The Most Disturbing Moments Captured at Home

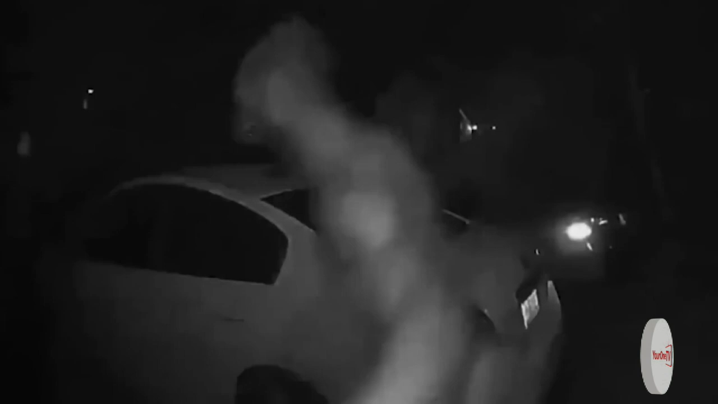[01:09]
In this intriguing video, captured by a vigilant homeowner's doorbell camera,
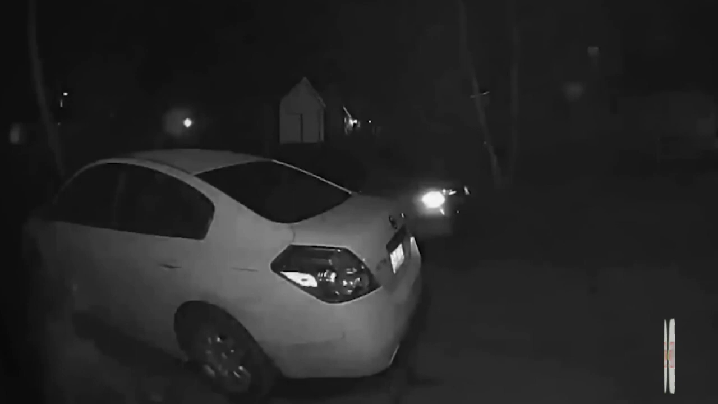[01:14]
we witness a man exhibiting peculiar behavior that raises alarm bells. Clutching a club and displaying signs of nervousness, his actions prompt questions about his intentions. The video takes an unexpected turn when the homeowner, alerted by the doorbell camera's footage, promptly contacts the authorities. This quick response showcases the homeowner's proactive approach to safety and emphasizes the significance of utilizing modern technology for surveillance and security.
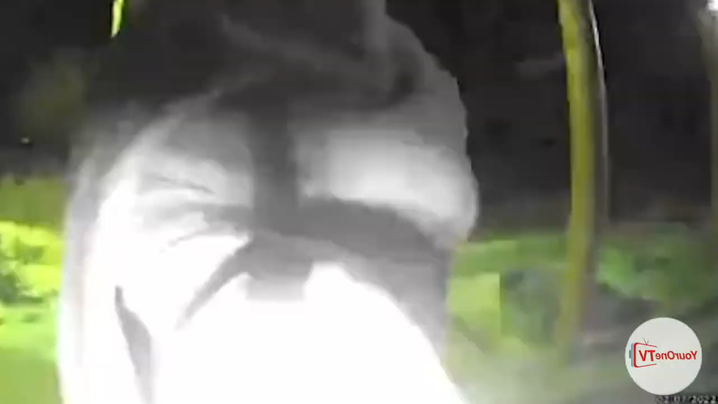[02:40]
Their actions raise questions about their intentions and the reason for their surprise.
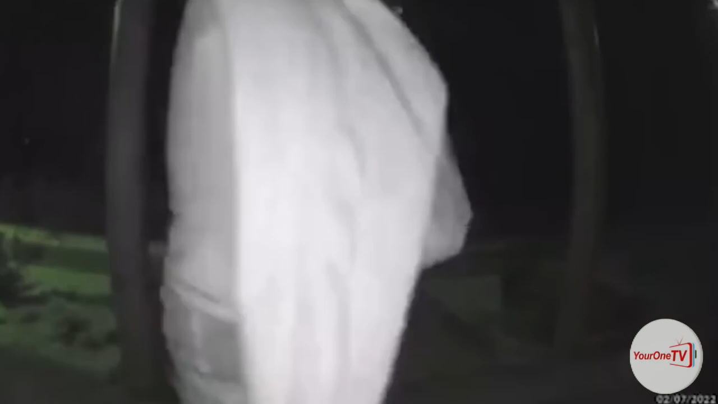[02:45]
With a quick ring of the doorbell and a hasty departure, the homeowner is left perplexed and curious
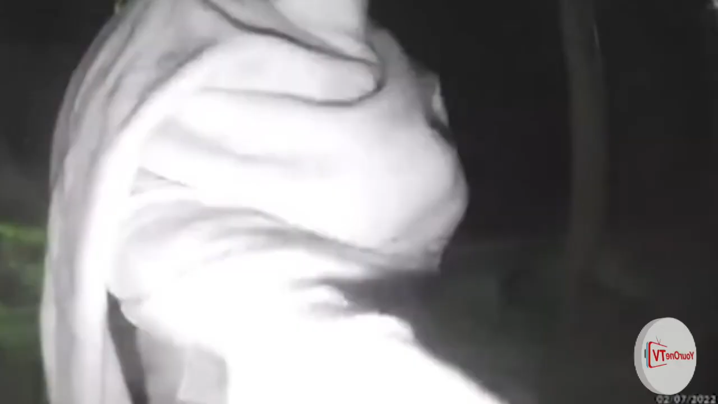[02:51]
about the stranger's sudden appearance and subsequent retreat.
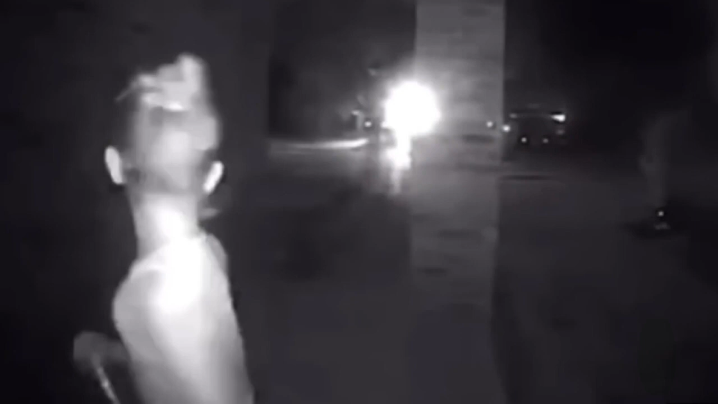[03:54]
Distressed girl. A girl desperately knocks on a door while anxiously glancing over her shoulder.
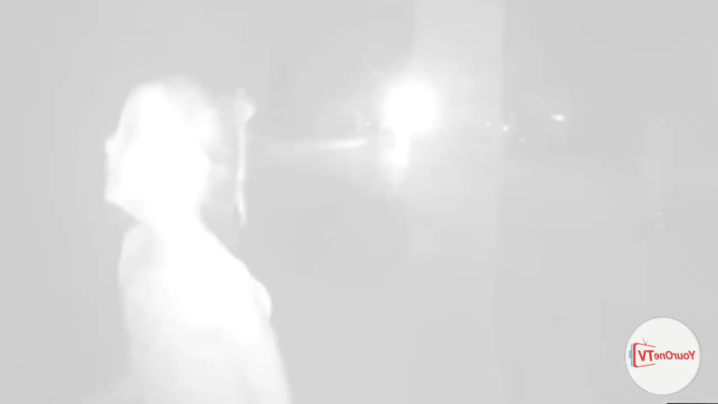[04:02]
The homeowner is not present, raising concerns about the girl's intentions.
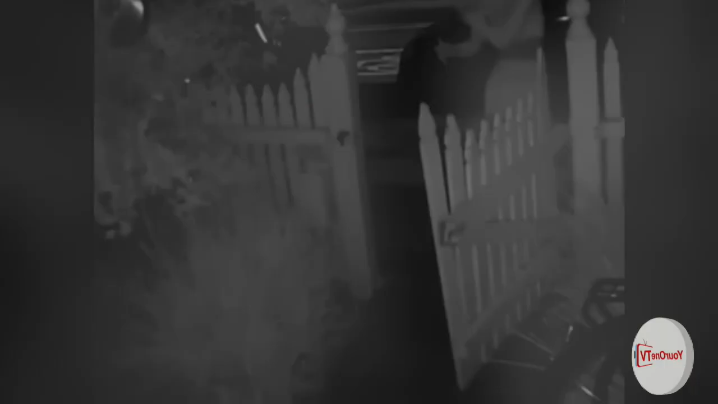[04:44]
Erratic visitor. A visitor appears to be moving erratically, potentially searching for something.
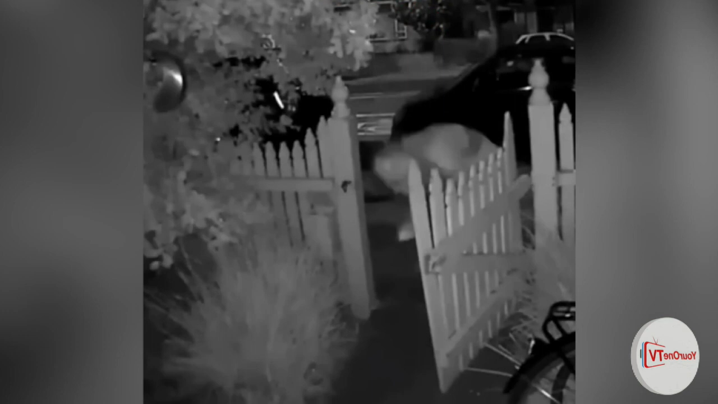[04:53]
The behavior raises questions, but without more information, it's challenging to understand the situation fully.